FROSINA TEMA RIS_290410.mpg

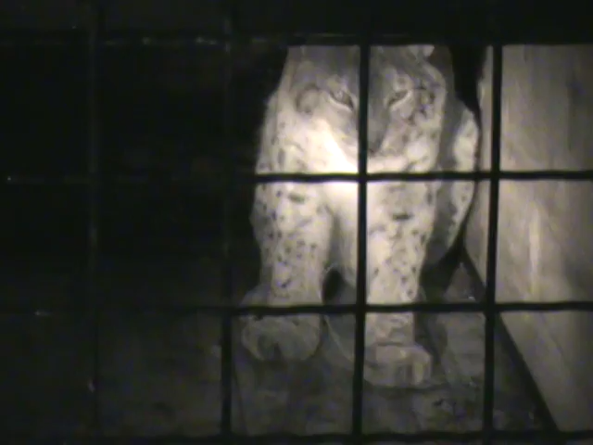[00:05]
Токму на овој начин бил заробен и Марко, првиот джиф рис од Македонија на кој ма е поставен GPS околувратник, апарат за следење на неговото движење.